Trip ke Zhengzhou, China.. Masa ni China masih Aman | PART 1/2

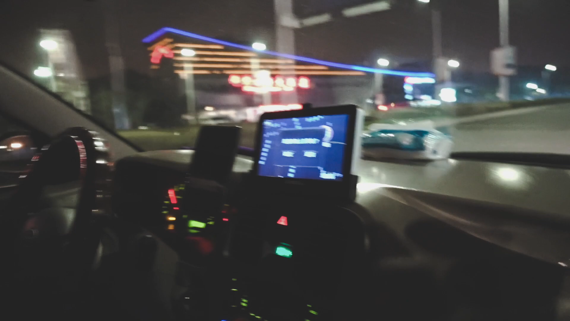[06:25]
Jalan cantik, bersih, tak ada jam.
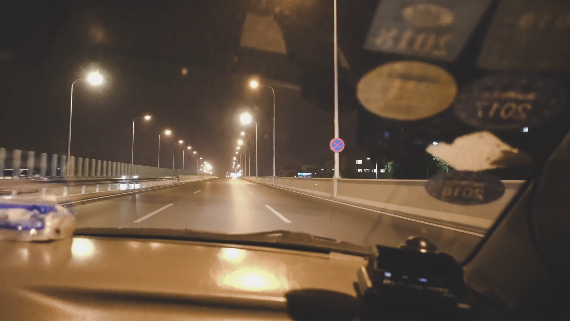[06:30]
Tak padat, nampak macam tak bau padat.
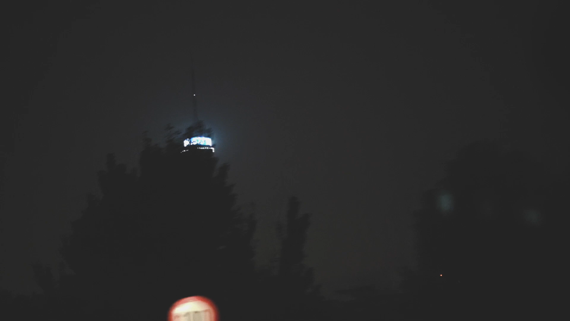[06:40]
Ini kumpulan ni tinggi. This one house, apartment. House? Home. Tak faham.
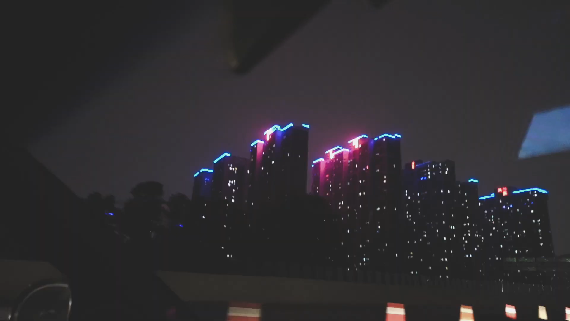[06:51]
Lawa. Lawa lampu atas dia tu. This is communication tower.
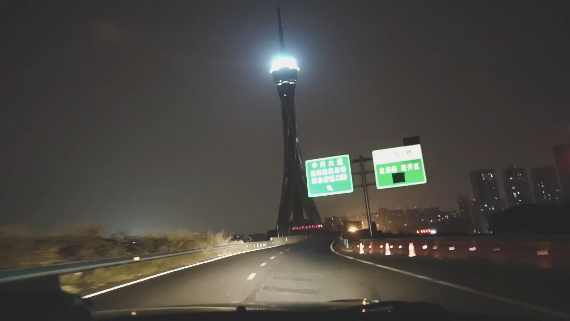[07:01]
So sebelah kanan ni adalah communication tower di Zhengzhou.
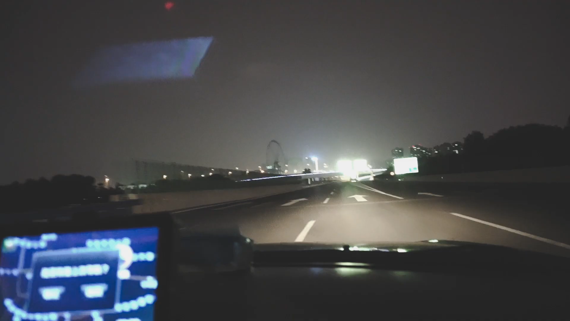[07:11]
Lengang. Tak tahu lah semua orang tidur awal ke.